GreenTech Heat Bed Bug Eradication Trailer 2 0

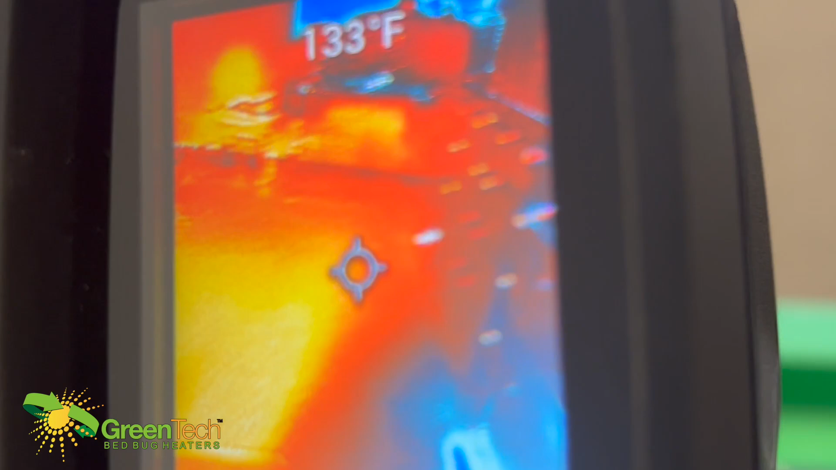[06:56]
On screen: spot 133°F
Ooh! We've got our fans circulating back around.
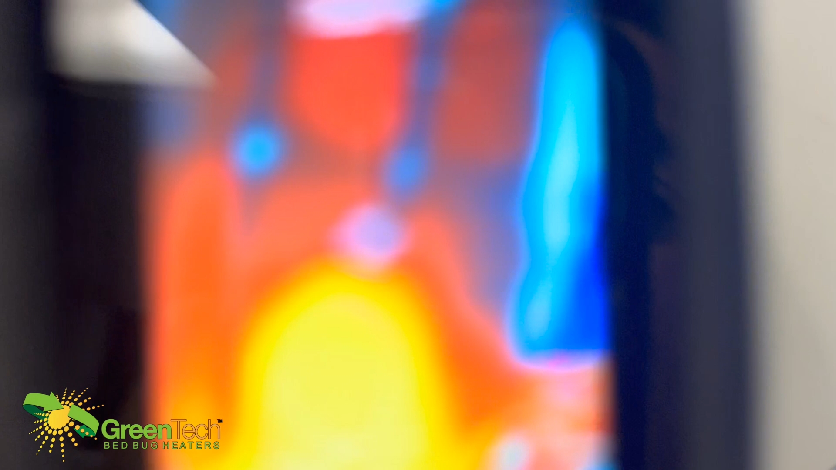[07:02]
We've got 125 degrees in here. Man, you see a nice flower of heat just coming right off that heater.